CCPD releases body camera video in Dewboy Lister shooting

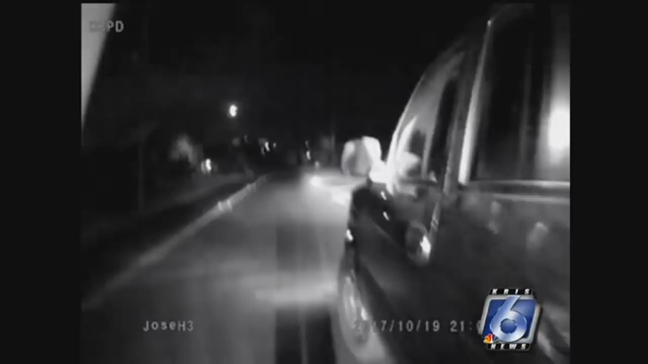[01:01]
You see Officer Jose Hassett approaching Dubois Lister's car the night of October the 19th. Hello sir how's it going?